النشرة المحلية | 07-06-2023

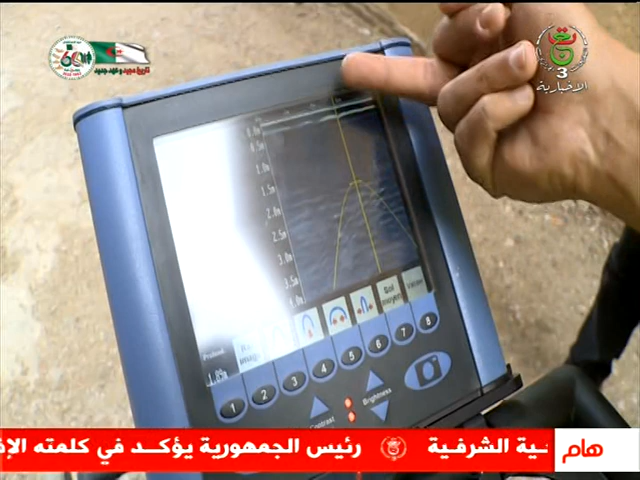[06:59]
نجيب هنا العملية بالجهاز جيو رادار
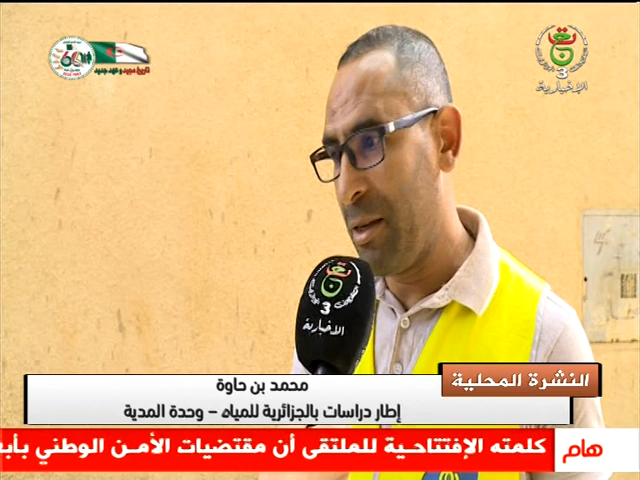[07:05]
ونبدأ عن طريق المسح ثم نبدأ بالماركر
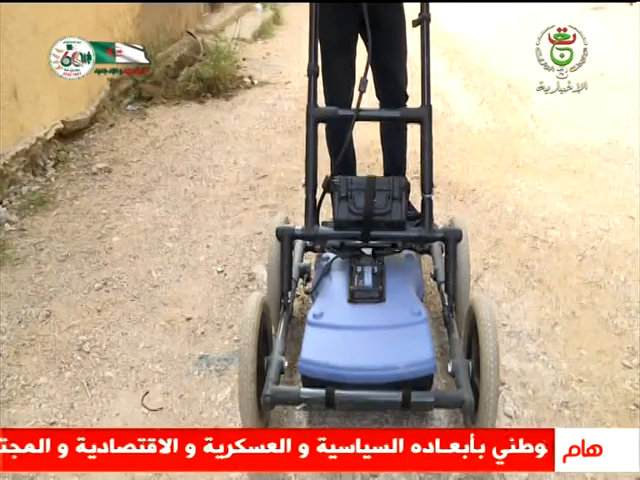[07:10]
هذا الجهاز يعمل على مسح الأرض عشر أمثل تحت الأرض ثم يبدأ يعطينا الكوش نورمال
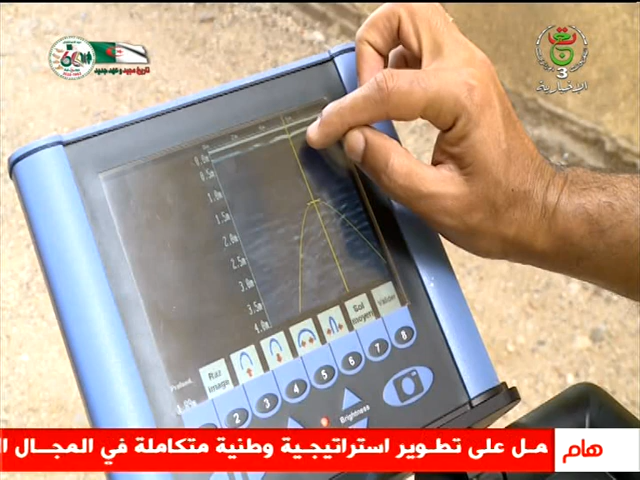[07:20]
يبدأ كيدي تكسي إن كوندويت يعطينا للاسين وتتغير طبقة